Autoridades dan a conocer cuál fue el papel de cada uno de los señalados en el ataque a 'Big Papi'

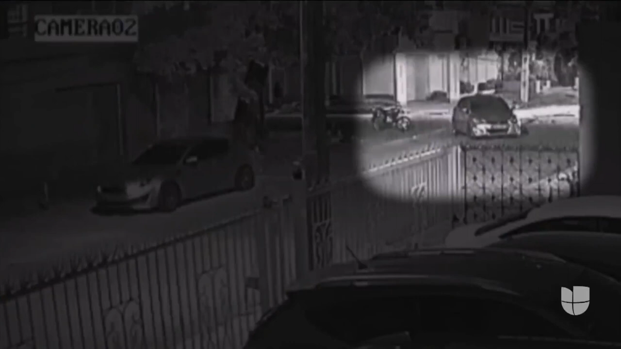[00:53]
El carro se usó para seguir y reconocer a David Ortiz en el bar.